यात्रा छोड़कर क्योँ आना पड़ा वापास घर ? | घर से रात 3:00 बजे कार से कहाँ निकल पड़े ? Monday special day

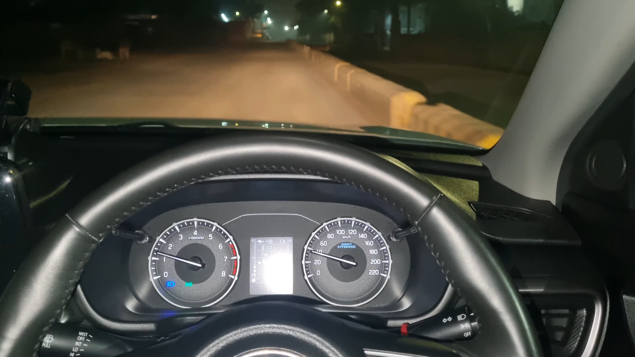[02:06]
आगे चल के मैं बताऊँगा कि जा कहाँ रहे हैं, क्योंकि हर सोमवार को मैं जाता हूँ।
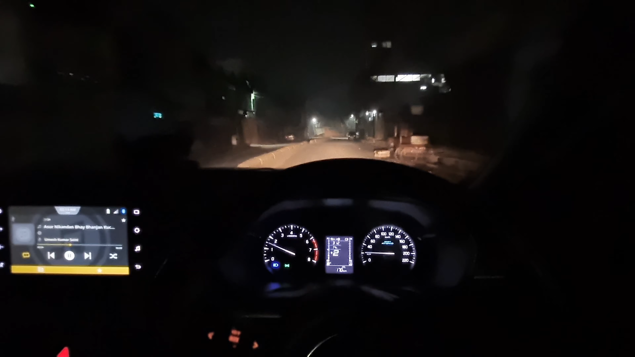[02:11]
बिल्कुल अभी रोड क्लियर है सुबह सुबह, और कोहरा भी कम है।
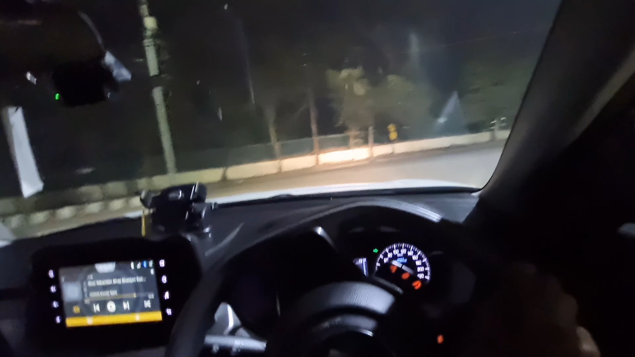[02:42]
अदरवाइज़ कोहरा काफ़ी ज़्यादा होता है, रोड तो खैर क्लियर मिलती ही है। तो थोड़ा सा हम एक जगह और जा रहे हैं, अपने फ्रेंड को भी लेंगे क्योंकि वो भी चलता है साथ में।
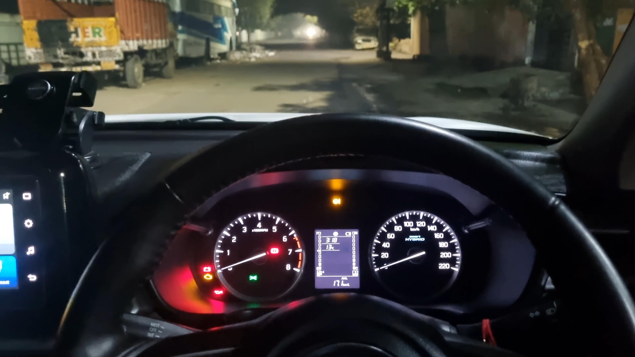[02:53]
तो अभी रुके हुए हैं क्योंकि यहाँ पर हमारा दोस्त है वो आ रहा है,
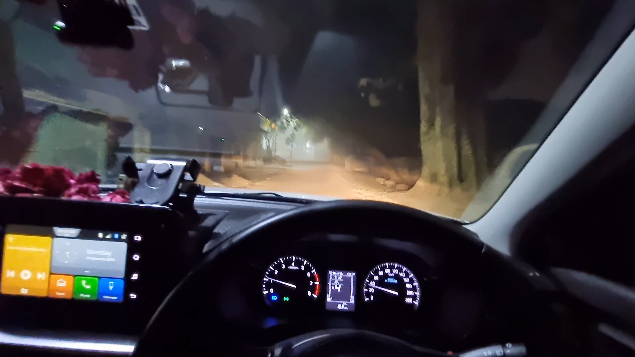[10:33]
तो अभी दोस्तों जो लास्ट मंदिर है शंकर जी का, वहाँ आ गए हम और दर्शन करते हैं,
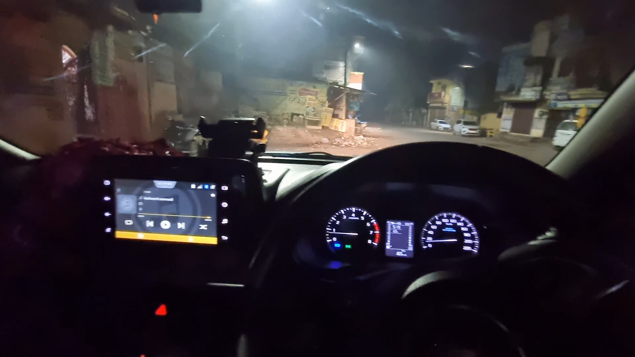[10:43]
उसके बाद सीधे घर पहुँचते हैं।
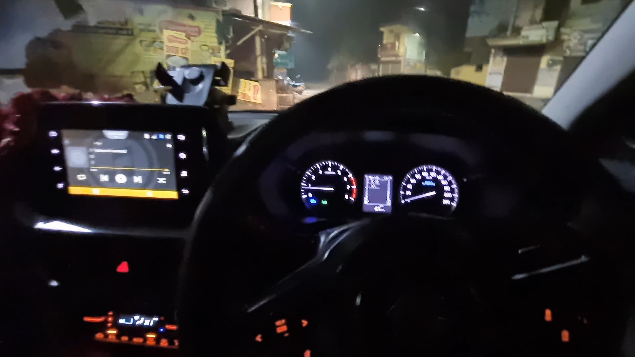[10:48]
तो दोस्तों अभी हम आ चुके हैं अपने घर के पास में, जो शिवलिंग है वहाँ पर, शिव मंदिर है वहाँ पर।